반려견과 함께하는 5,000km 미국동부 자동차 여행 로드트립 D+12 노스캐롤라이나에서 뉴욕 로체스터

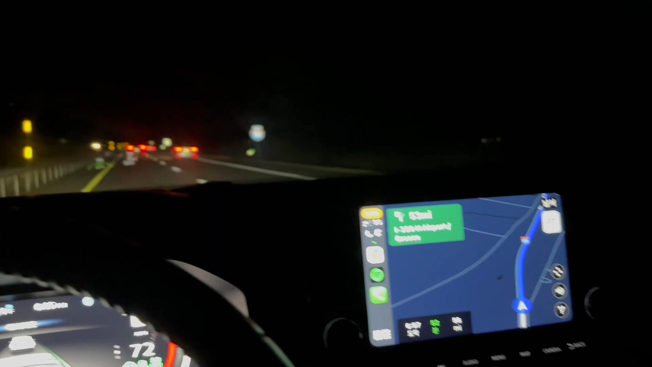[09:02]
굉장히 여러번 지나갔을 겁니다 드디어 20분 남았고요 지금 로체스터
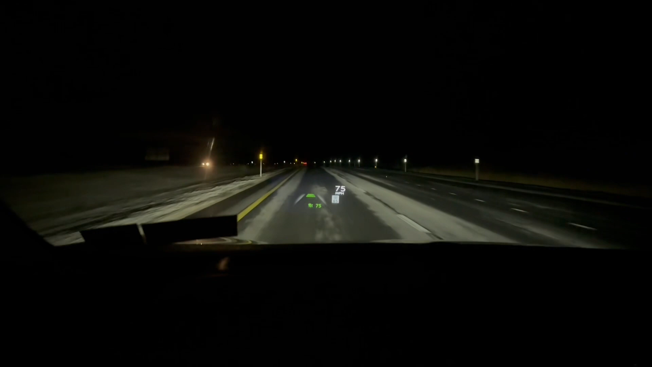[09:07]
저희 동네는 눈이 이렇게 쌓여서 눈길이 돼버렸습니다
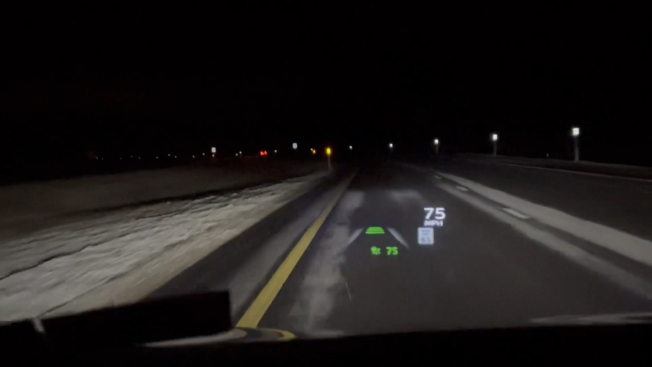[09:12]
하하 여기가 로체스터 파워죠 3분 남았습니다 우리 집이에요
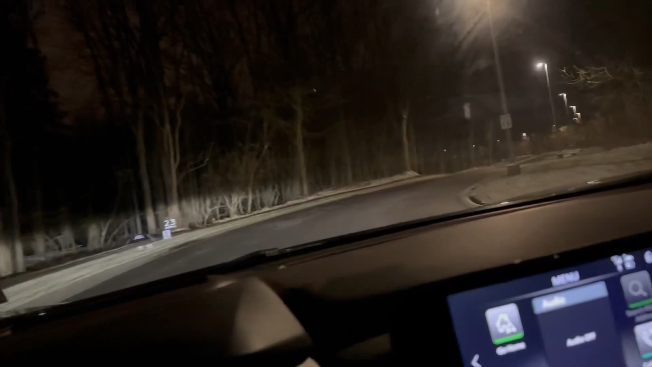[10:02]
눈이 많이 왔나봐요 그 곳에 좀 눈이 보이네요